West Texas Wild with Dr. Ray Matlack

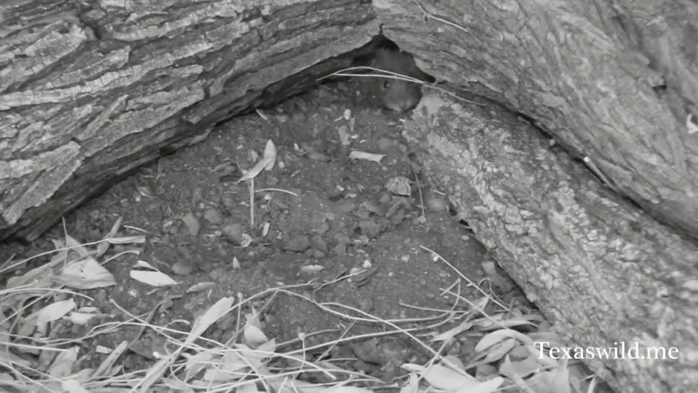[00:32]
I've never heard of an example of it coming indoors. They get pretty big, almost up to about a half a pound for the males. The females are a little smaller.
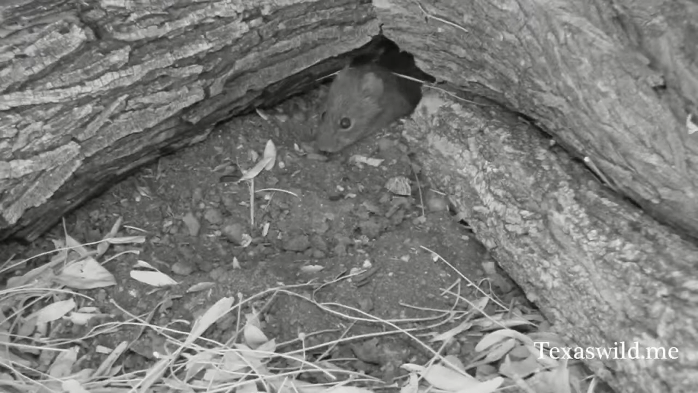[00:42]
Their populations, I've seen them around here, explode to where their numbers get so high that they're getting hit on the roads and I'm getting phone calls asking me about these mice or small rats. But again, that happens when we get good precipitation and we have good grass. These things feed primarily on plants, maybe a little bit of insects and things like that, but mostly on plants and mostly on just the foliage part of the plant. Really? Which is not that common with rodents. Look at him. See, they are cute. They've got... But that tail.
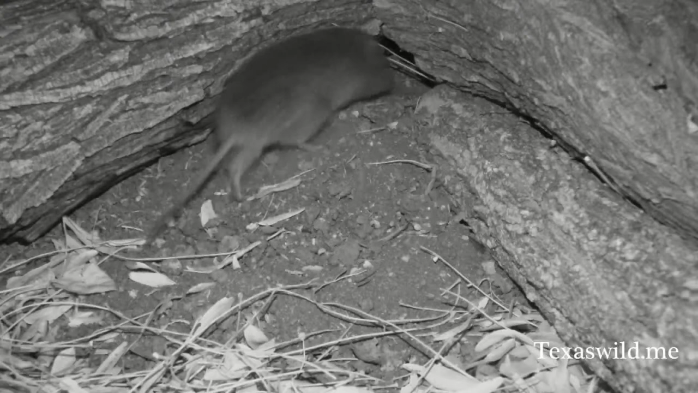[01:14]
Yeah, the tail is still a rat-like tail and that's what gets most people. If he had a little bunny tail, though, he'd be a fan.